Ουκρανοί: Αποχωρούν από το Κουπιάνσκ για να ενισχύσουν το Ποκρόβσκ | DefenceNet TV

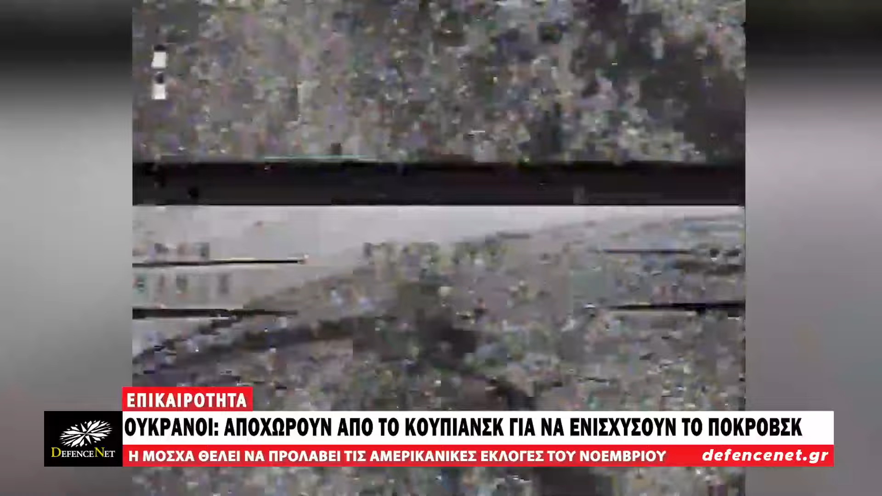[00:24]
επιστρέφουν στην περιμετρό της με σκοπό την ανακατάληψή της. Τα πειρά προέρχονται από ρωσικά άρματα μάχης,